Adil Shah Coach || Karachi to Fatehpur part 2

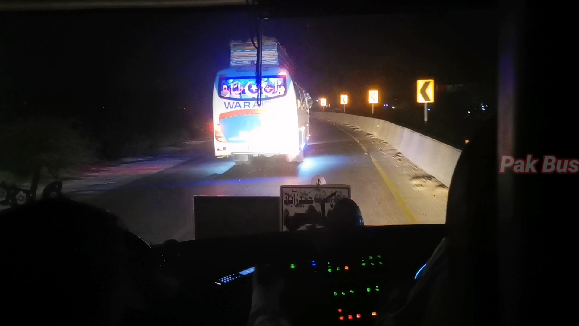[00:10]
पार्ट वन हमने हैदराबाद में यूब होटल पे मोटरवे मूवी पॉइंट पे ख़त्म किया था। अभी पार्ट टू हम मटियाली से स्टार्ट कर रहे हैं।
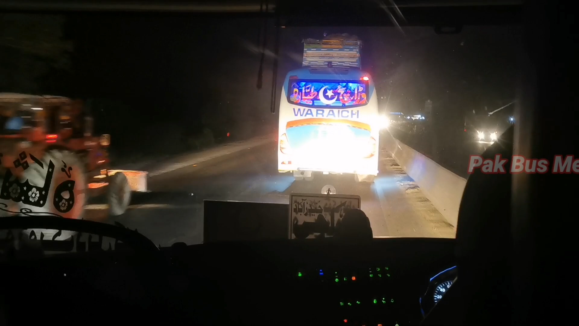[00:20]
वे मटियाली बाईपास है और इस वक्त 8:34 हो रहे हैं। मैं आपको मज़ीद तफसीलात से आगाह करता
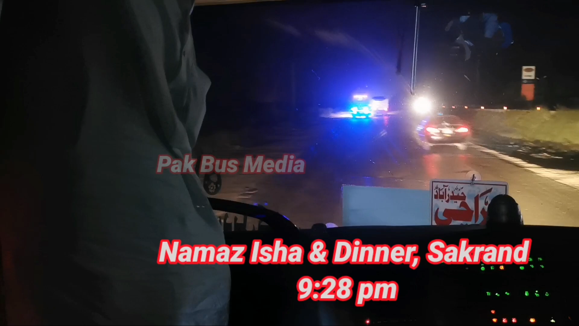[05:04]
सिकरन के करीब हमने इशा की नमाज और डिनर के लिए स्टॉप किया। वैसे नॉर्मली कोटद्दू टाइम इसके साथ होता है, अभी भी साथ है बट कुछ आगे है।
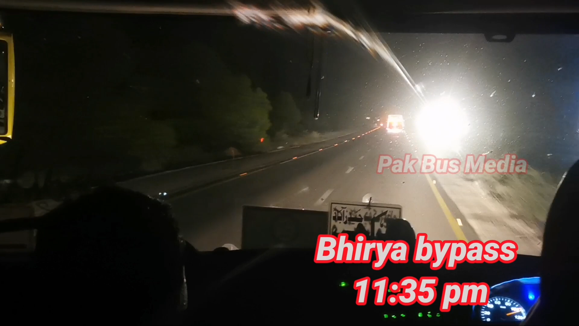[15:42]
नौ शहरों फिरोज से कुछ आगे भरिया सिटी नामी एक इलाका आता है।
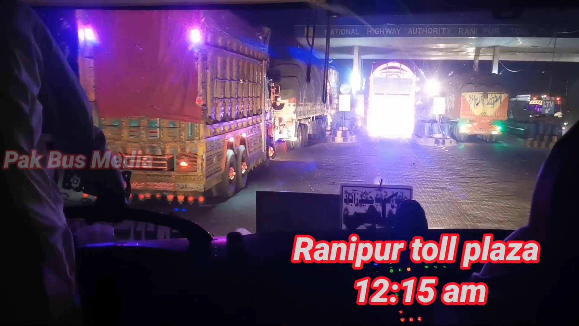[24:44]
आज रोड पे ज़्यादा बसेज नहीं मिली। अयूब होटल पे हम पहुँचे, वहाँ मूवी पॉइंट पे कोई गाड़ी नहीं थी। सैदाबाद मूवी पॉइंट पे कोई गाड़ी नहीं मिली। इस तरह रानीपुर टूल प्लाजा पर हम पहुँच रहे हैं,
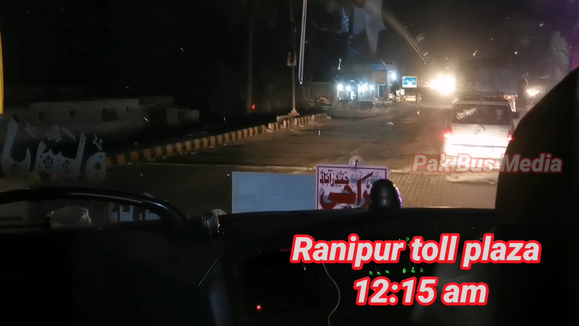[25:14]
यहाँ पर भी टूल प्लाजा के आगे मूवी पॉइंट है, यहाँ पर भी कोई गाड़ी मौजूद नहीं है। तो आज रोड के ऊपर गाड़ियाँ नज़र नहीं आ रही, बसेज इतनी ज़्यादा नज़र नहीं आ रही।
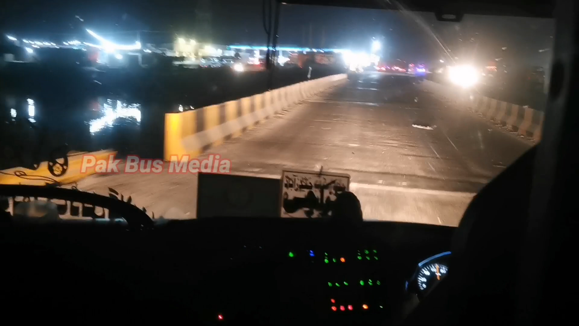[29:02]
दोस्तों, इस वक्त हम नेशनल हाईवे और मोटरवे को जोड़ने वाले रोड पर टर्न हो चुके हैं। ये लिंक रोड है, ये सालेपट रोड कहलाता है।
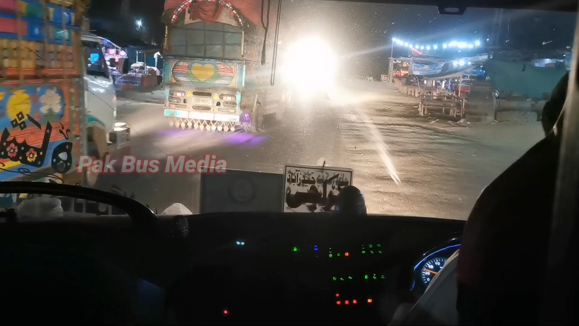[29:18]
सालेपट यहाँ आगे एक छोटा सा कस्बा है, ये रोड आगे वहाँ जाता है।
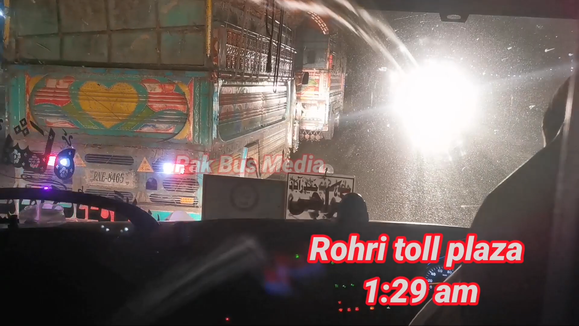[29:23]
हम लोग तो यहाँ से थोड़ा सा आगे जाके राइट टर्न होकर मोटरवे M5 रोली टूल प्लाज़ा की तरफ मुड़ जाते हैं। अगर आप ये रोड सीधे सीधे जाएँ तो ये सालेपट की तरफ जाता है। कराची से हम 5:30 बजे निकले और इस टाइम 1:30 बज रहे हैं, तो हमें 8 घंटे लग गए और हमसे आगे कोई बस नहीं हुई, पीछे हुई है 4-5 जो आपने देखी है, आगे कोई नहीं हुई।